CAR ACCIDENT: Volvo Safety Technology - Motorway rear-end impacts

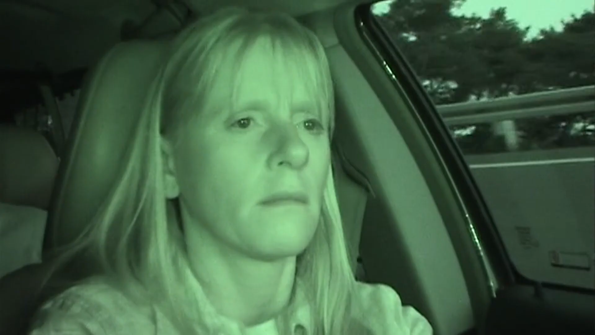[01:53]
sleepy or inattentive and this is really good for us to see because this is exactly what this system is designed to do.